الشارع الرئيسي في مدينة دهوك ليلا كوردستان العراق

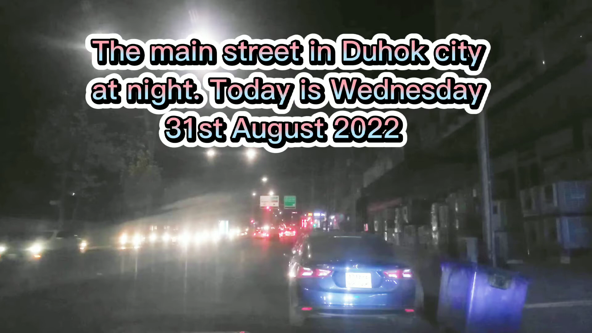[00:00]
The main street in Duhok City, at night. Today is Wednesday, August 31st, 2022.